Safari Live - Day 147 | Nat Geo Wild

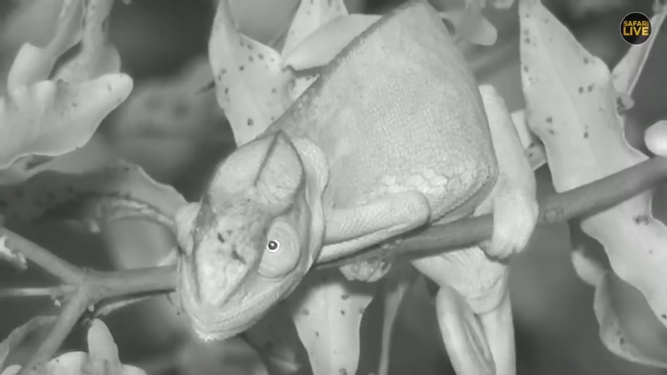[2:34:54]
here you go hello little chameleon sitting on the edge of the the branch as you can see we are looking at it in infrared well not very far from where i spotted a chameleon the other night just on the other side of the road in fact and you can see how those eyes can work independently of each other giving them incredible vision or peripheral vision
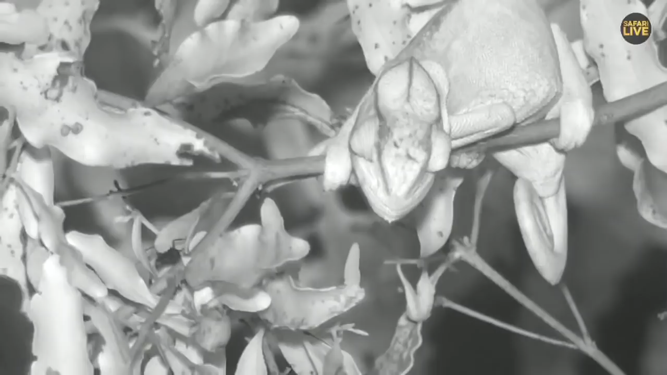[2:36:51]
now chameleons don't have the best night vision so i'm wondering if he's going to be able to eat it you might not eat it those ants often have nasty stuff inside it that was very cool i love watching their eyes here comes another ant that's fascinating the ant seems a bit confused about what is this this isn't a branch this isn't a leaf
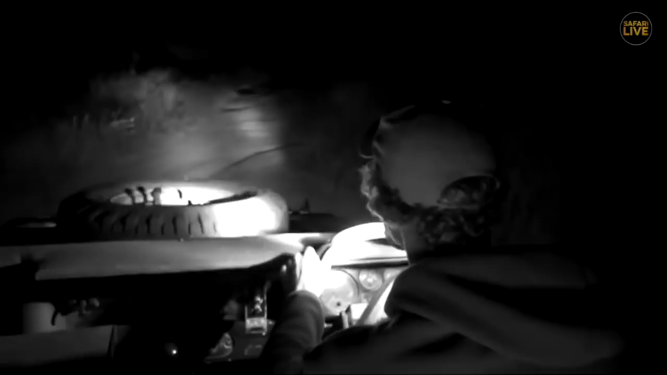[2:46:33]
gone left there sorry there's a hole and i would have got us nicely lost again where are you jenets oh there's a scrub here another one okay i think we're going to try and find any kind of night animal except a scrub here we've seen enough of them not that i'm discriminating but we'd like to see something else let's head on over to brent and see if he's been able to find anything but also his quiz
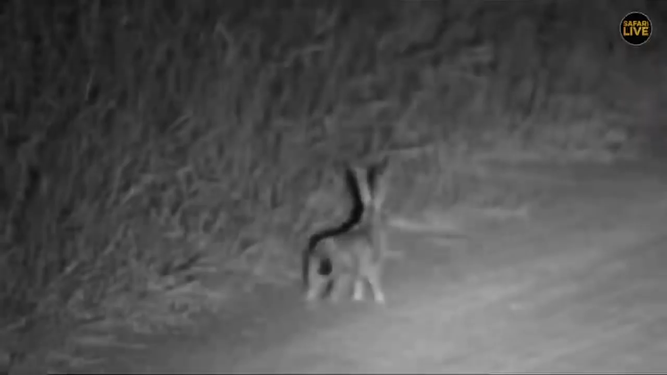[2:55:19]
live on the ground and let's just see the little baby there and so the bats would have had to be picking it up off the ground as well so from flying
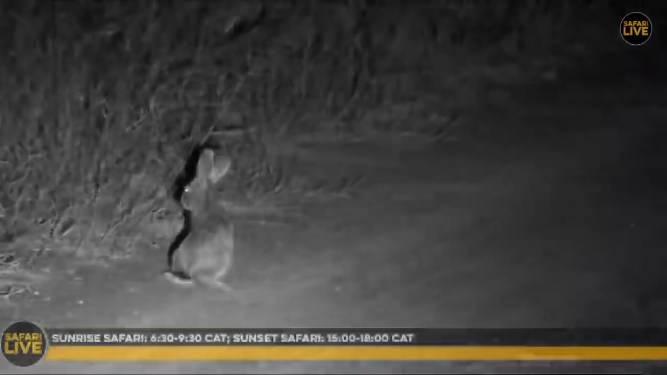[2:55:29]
and grabbing a golden orb web spider out of the nest to swooping um baboon spiders off the ground now this little one is just running away from mommy which i don't particularly want it to do